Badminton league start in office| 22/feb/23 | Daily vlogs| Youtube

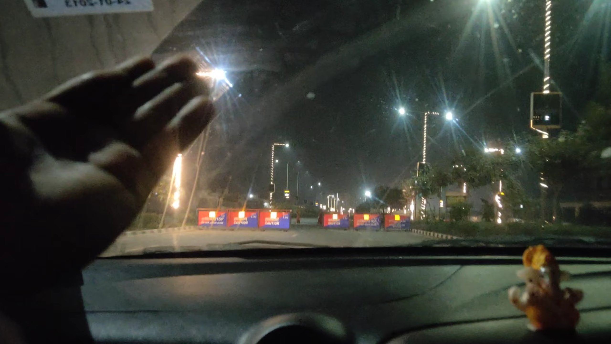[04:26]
पर इन्होंने भी तो देखो रोड पर लाइट होनी चाहिए यार, ये देखो हमारी सोसाइटी की लाइटिंग, आय हाय इतना उजाला हो, हो, हो, हो।
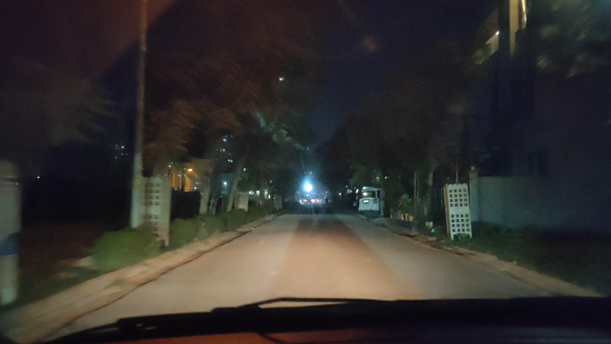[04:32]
अबे सही है लाइट बचा हुआ है हमारे आगे भाई, इतनी भी ना बचानी चाहिए, जहाँ पे जनता रह रही है वहाँ पे तो जले, लाइट जला के मिलेगा क्या ये बताना।
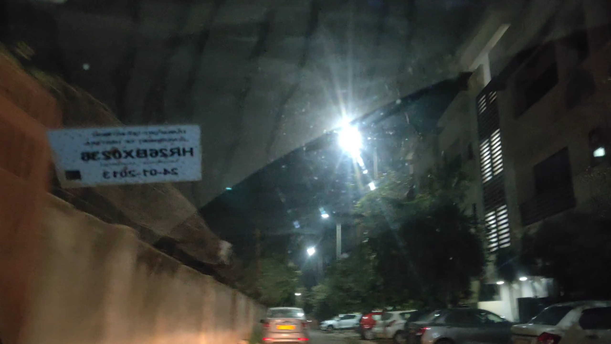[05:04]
जो बात है सबसे ज्यादा लाइट हमारी गली में जलती है और कहीं नहीं जलती। कंप्लेंट हम ही करते हैं।